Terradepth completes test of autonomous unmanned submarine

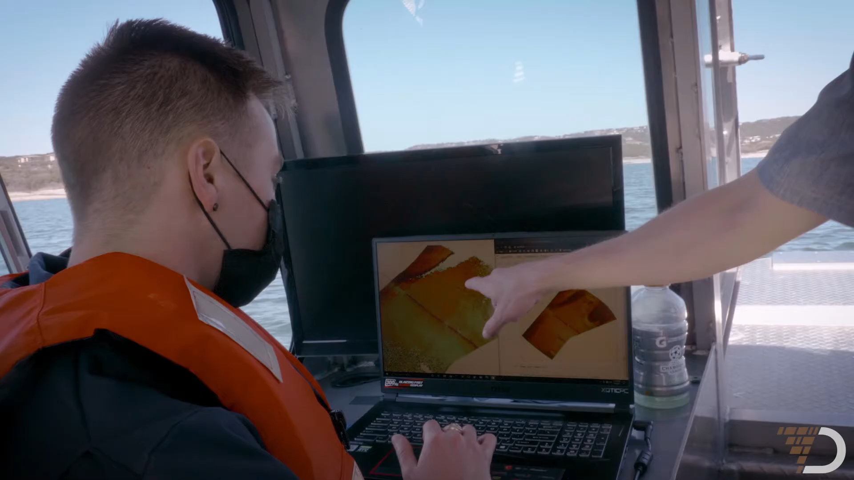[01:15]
These little green boxes outline objects here in the screen.
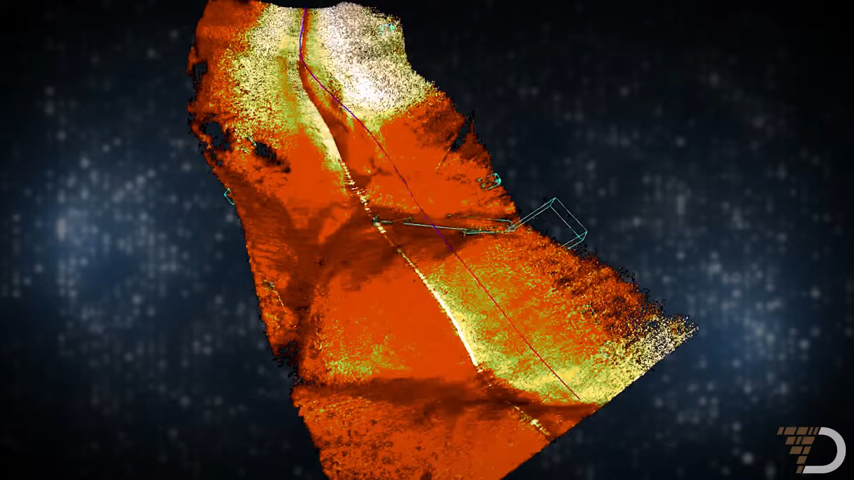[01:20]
So those objects then get turned into regions of interest and those get populated on the operator screen so that a new mission can be programmed.